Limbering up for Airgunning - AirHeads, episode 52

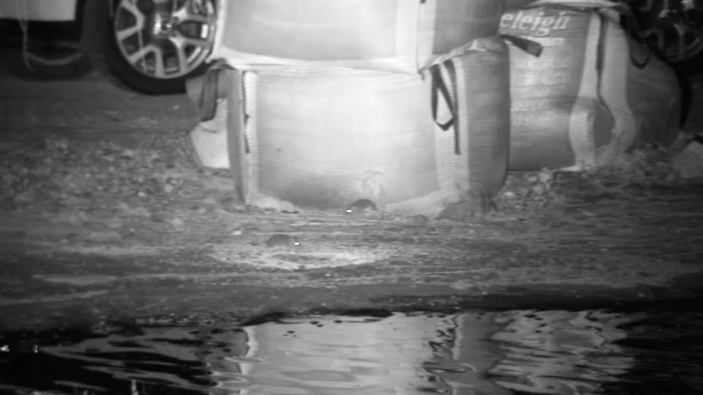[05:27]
we are now back out on the rats
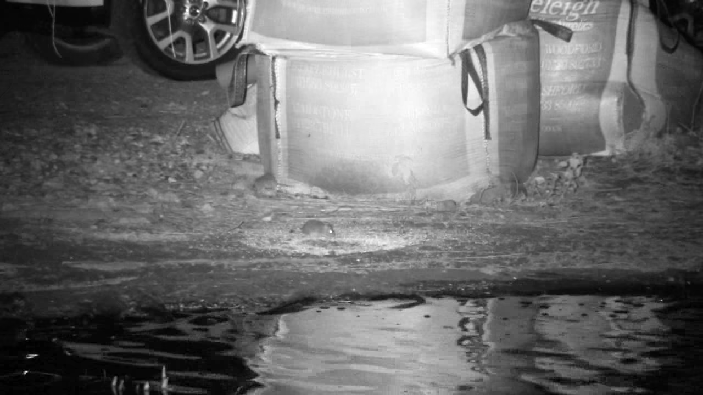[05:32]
as you know I'm really really I'm keen on these little beasties but we've
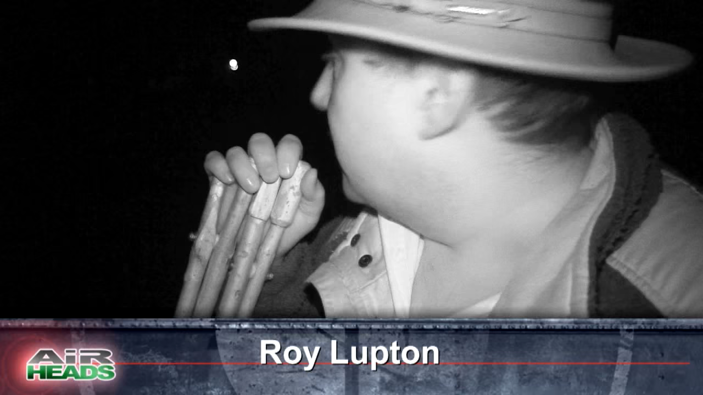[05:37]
got the FX with the microscope on top and we've got the Night Sight Eagle
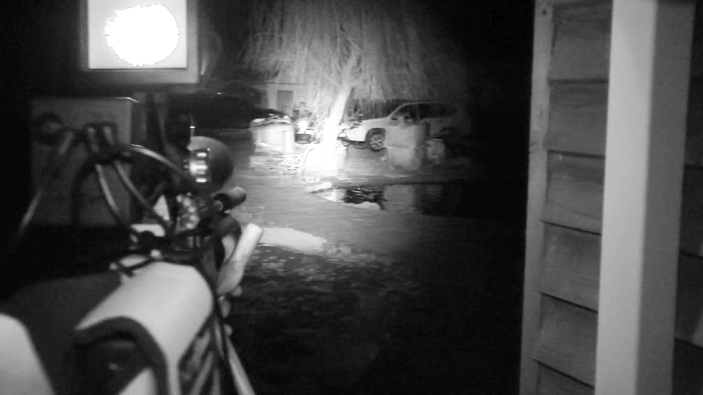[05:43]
on top of that and it's proven to be quite a nice little setup
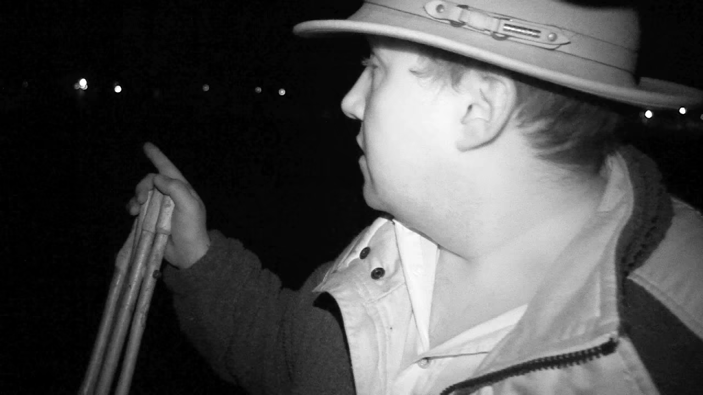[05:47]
so what we're going to do we've got a couple of little feed stations that the rats have been coming in to we're going to go and tuck ourselves up by the side of the building there and just sit and wait and just turn all the lights off it shouldn't be long until they start coming out and we should start seeing a bit of activity I'm going to stay very close to David just in case one luck's a bit close
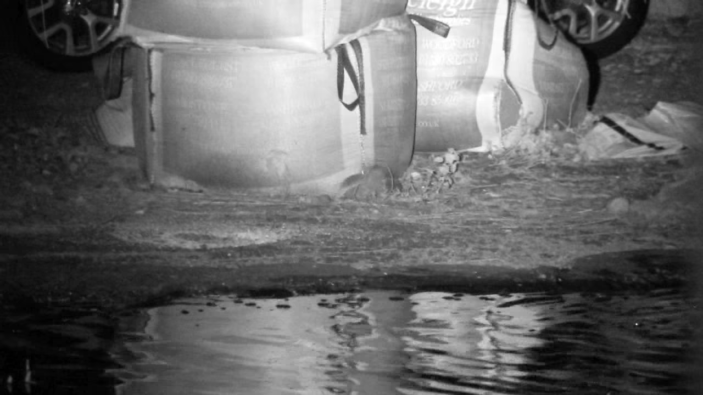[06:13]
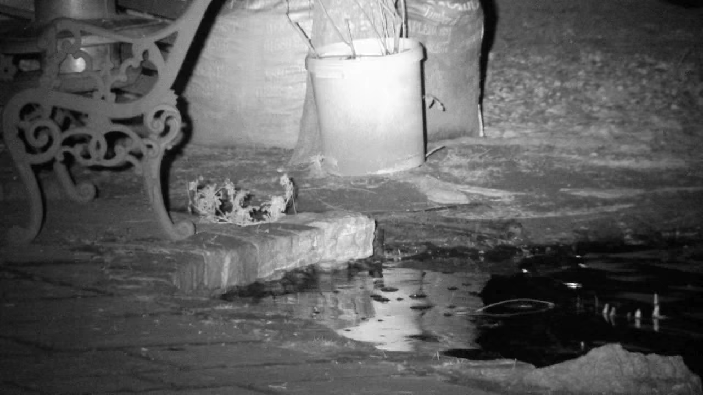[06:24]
he just fell down the hole but he was definitely dead excellent that is the one that we've been waiting for that was a trophy rat
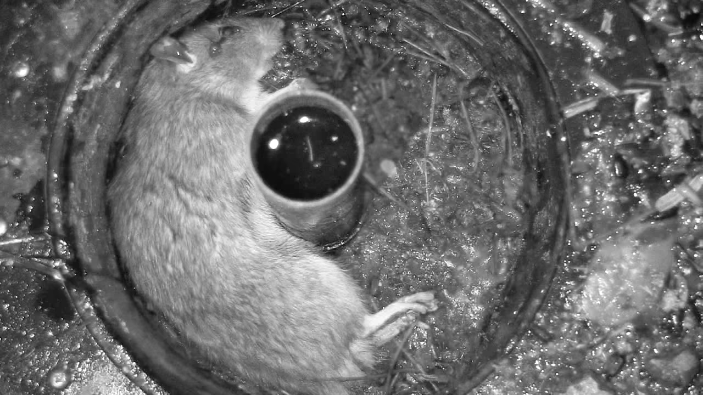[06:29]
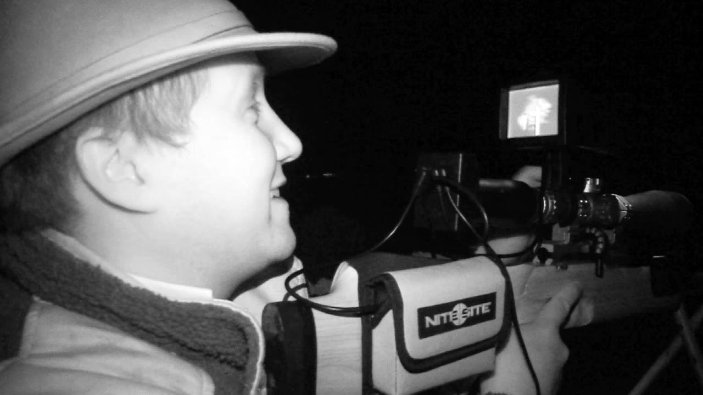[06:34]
he was actually very very clever he was almost if he was picking up the IR then because when I had the elimination right up on the food pile he bolted we've got the little ones coming out and feeding still so
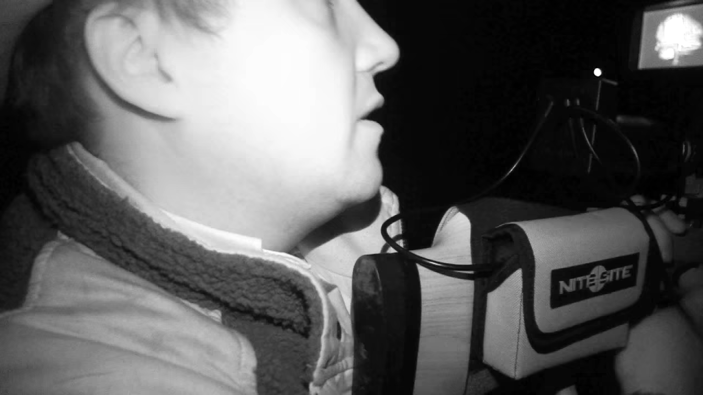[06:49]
now we've got him trying to clear up the little ones so we're there god I hate rats
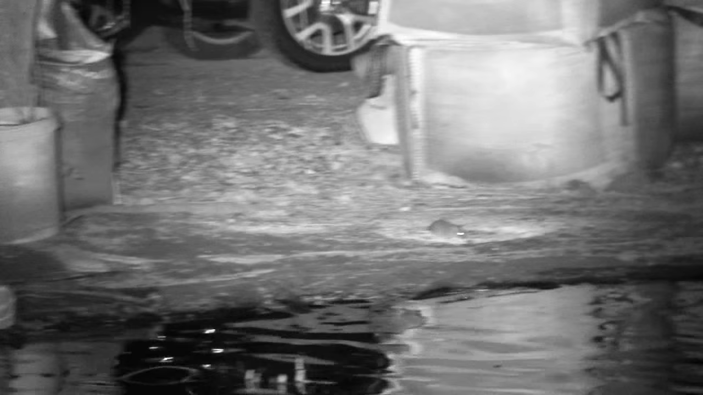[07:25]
distance wise at the moment we're about 30 yards but I'm alright up to about 40
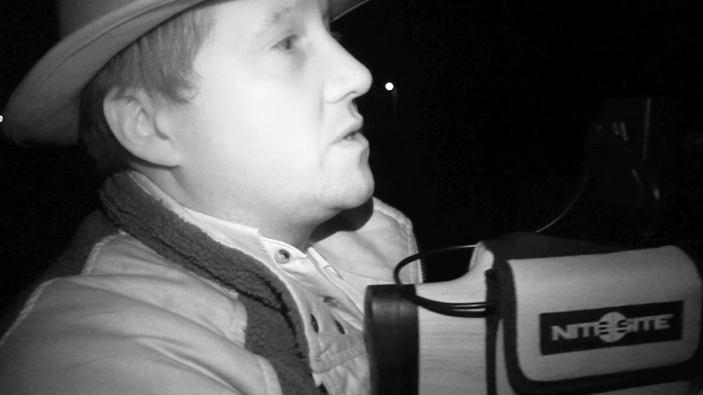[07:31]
at the moment without having to adjust to him so that's working perfectly well every time we have a shot we sort of have to wait another 5 minutes or so
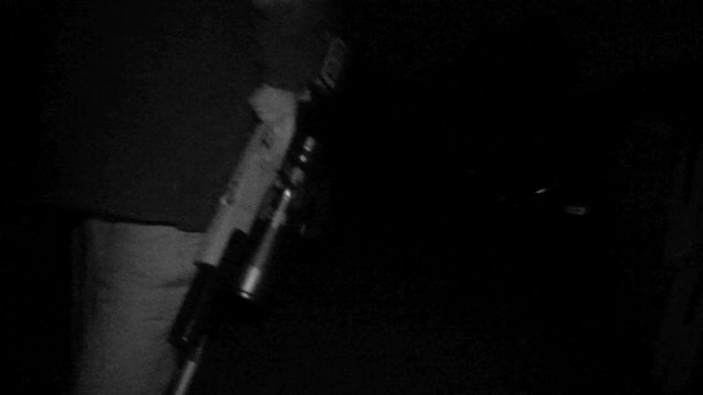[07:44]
just a shame that we've got a couple of teeth on the go
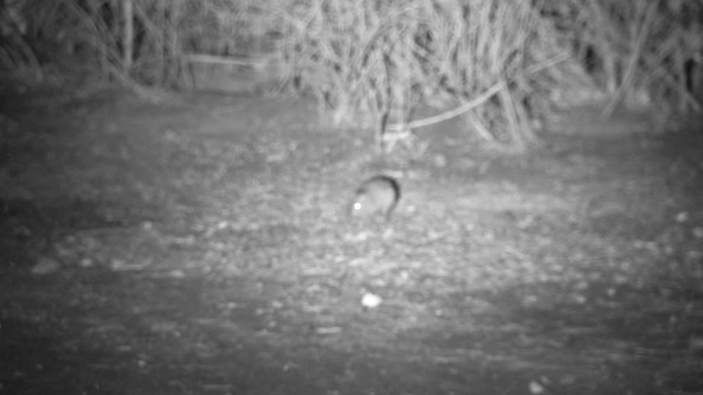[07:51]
he's a big horrible looking thing
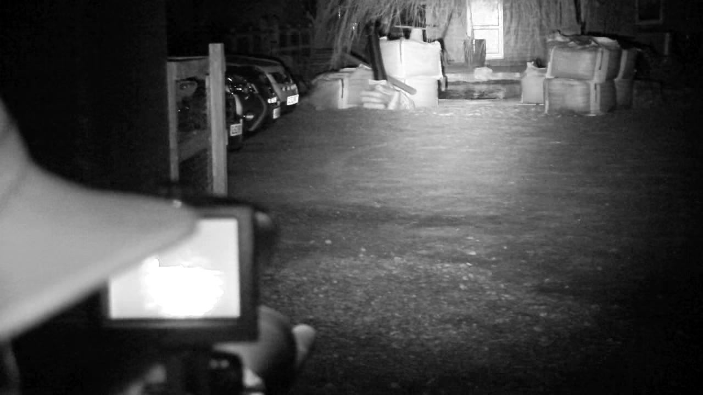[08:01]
he'll come back in a second I know do you want it?
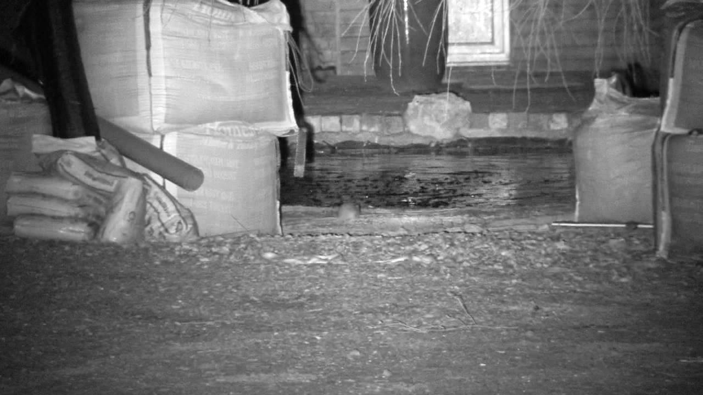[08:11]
we just shot that one he was back on to us but it won't live for very long a pellet would have gone all the way through that so